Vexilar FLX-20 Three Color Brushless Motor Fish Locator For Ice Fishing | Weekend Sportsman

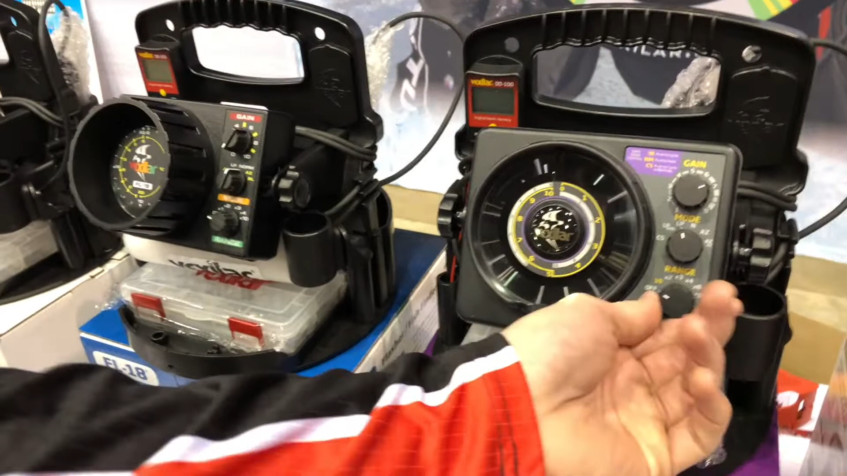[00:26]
Last year we took the FL20 and we changed it to the FLX20.
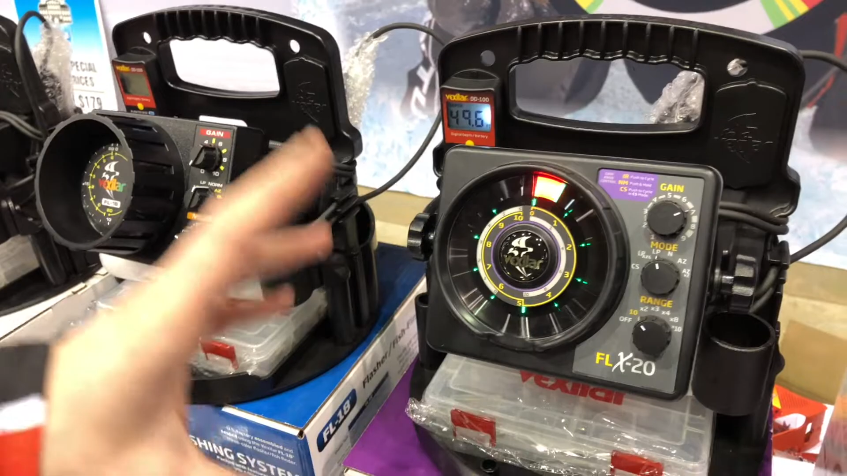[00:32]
Now what that means is that this unit is now brushless. So when you have a brushless motor in there, you get a much brighter display and you also get a quieter display as well too. If you had an older model with the brushes in it, like our FL18 here, you notice that you can hear the brushes going around.